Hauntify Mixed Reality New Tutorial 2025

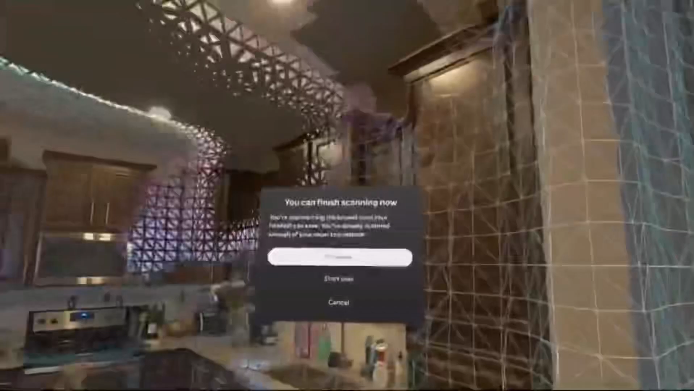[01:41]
and then once you're done with the scan you press continue so
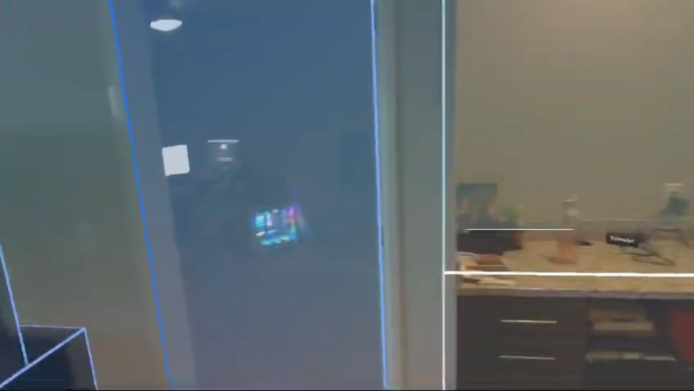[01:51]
now the area scans you can see a door right here that's important that's going to connect to the other room and then you see some
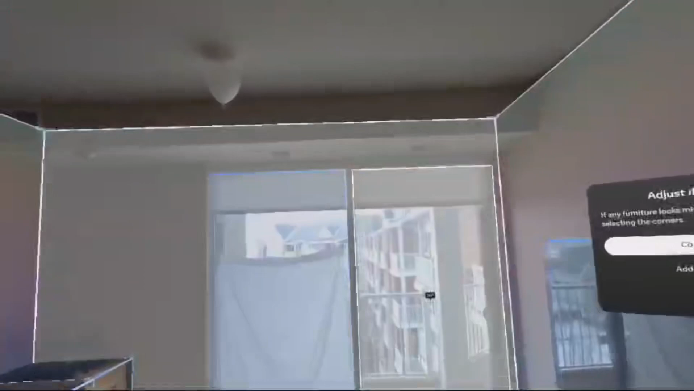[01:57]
other doors right here which lead to nowhere so if you don't delete these doors then the enemies are going to spawn kind of strangely. So the first thing you want to do is select this door and then just delete it
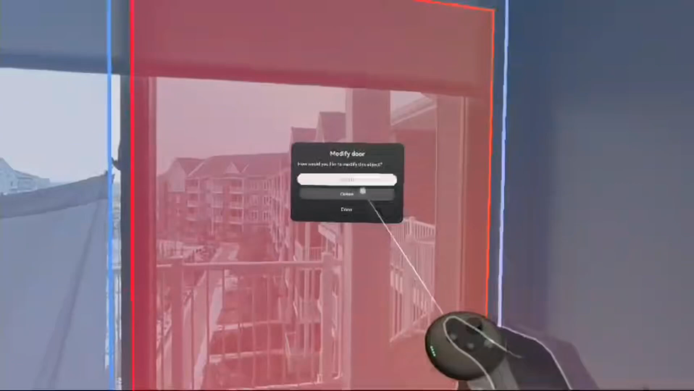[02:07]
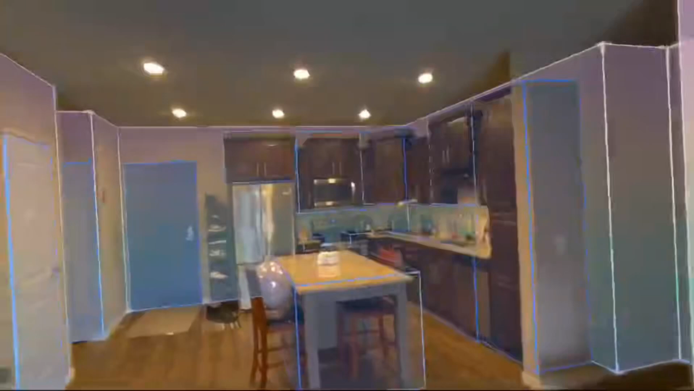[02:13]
and then I'm only going to keep this door because that's going to lead to the office and this one too closet's not going to lead anywhere